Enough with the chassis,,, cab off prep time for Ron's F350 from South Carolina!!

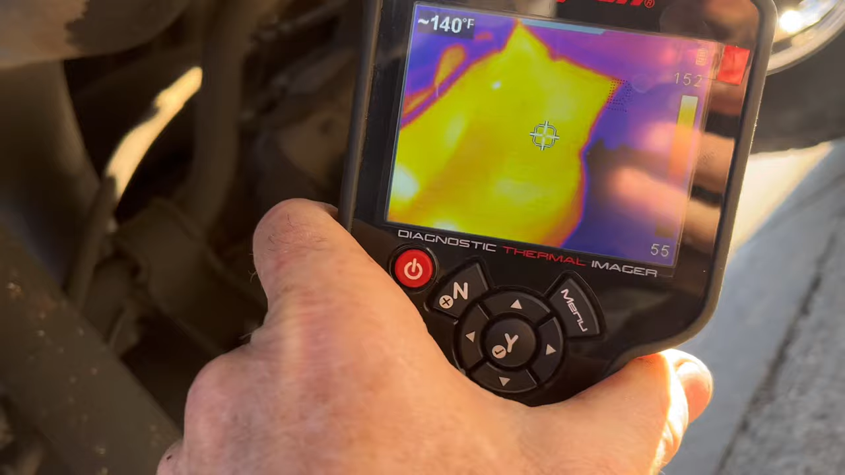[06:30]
On screen: spot 140°F
okay so it's 150 oh my god it's loud
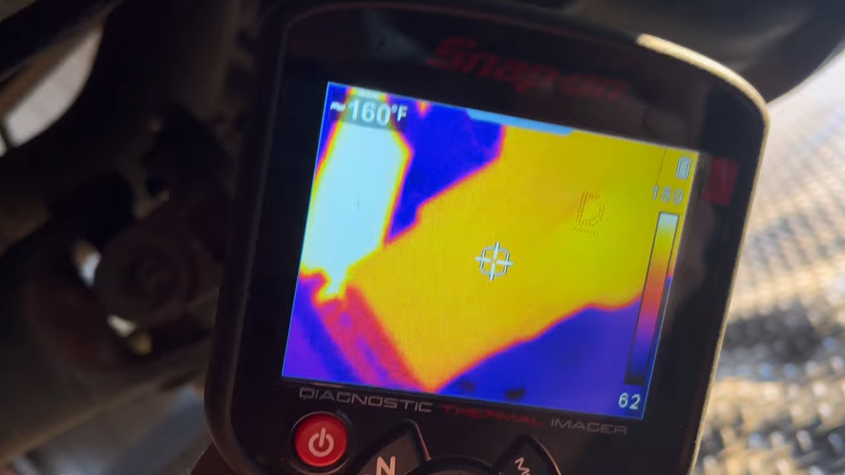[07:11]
On screen: spot 160°F
pretty consistent through the whole rear end
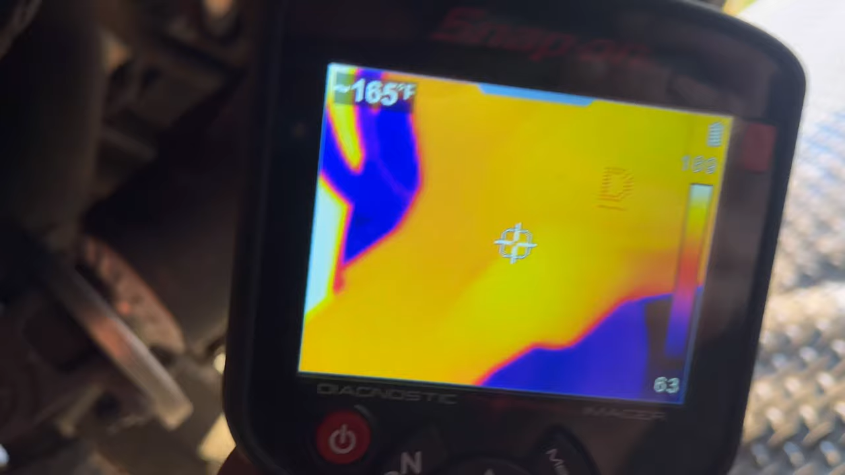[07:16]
On screen: spot 165°F
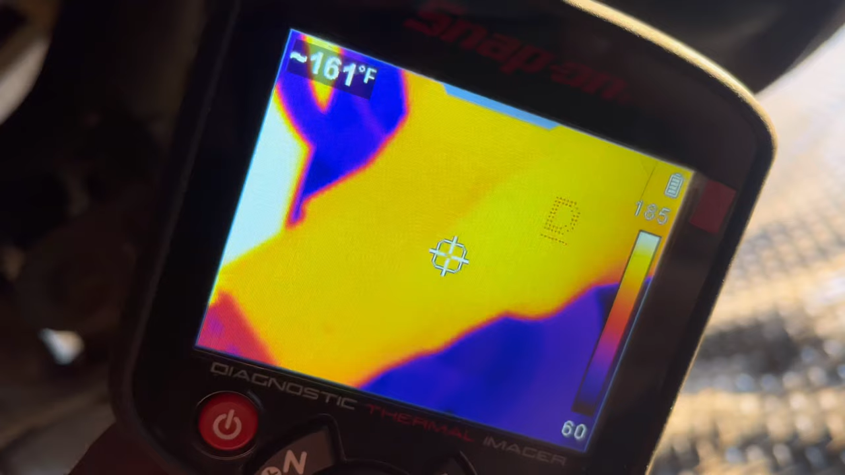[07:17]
On screen: spot 161°F
no hot spot on the pinion fairly consistent everywhere on the rear diff well we have a problem